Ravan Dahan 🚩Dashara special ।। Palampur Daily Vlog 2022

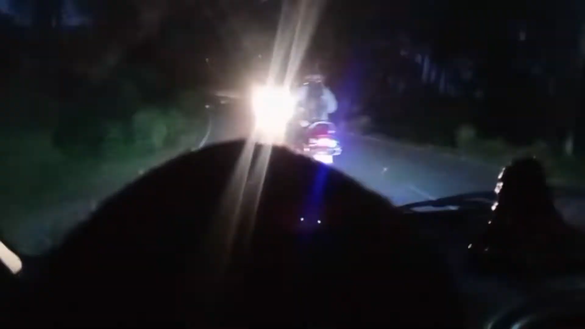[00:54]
हम जा रहे हैं पालमपुर के लिए, अंधेरा भी हो गया है, देर ना हो गई हो ना, बाकी कोई बात नहीं।
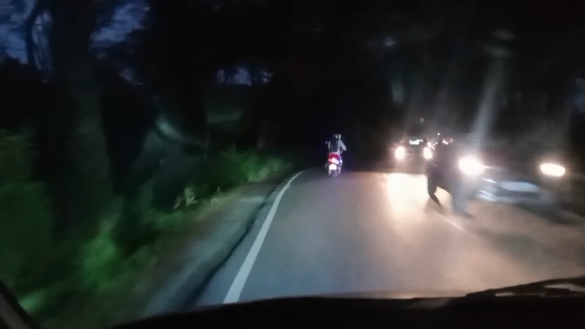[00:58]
अभी यहाँ तो ठीक है लेकिन आगे बहुत ज़्यादा हमें ट्रैफिक मिलने वाला है, तो देखते हैं ट्रैफिक से कैसे निकलते हैं।
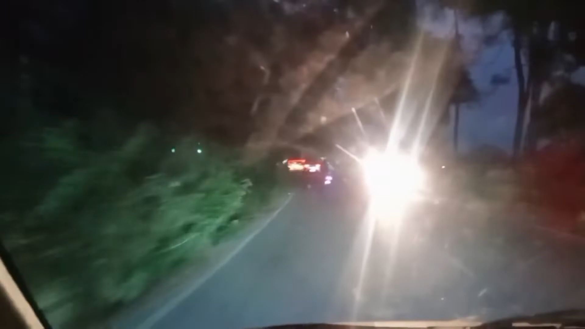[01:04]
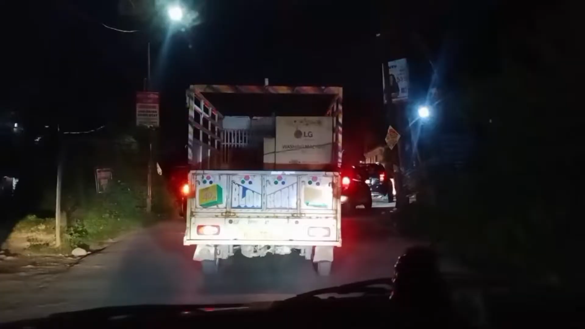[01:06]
तो ये देखो पहले बोला था मैंने कि ट्रैफिक बहुत होगा, हम बाईपास होकर आए हैं और वहाँ से जो जाम लगा हुआ है बहुत ज़्यादा जाम है।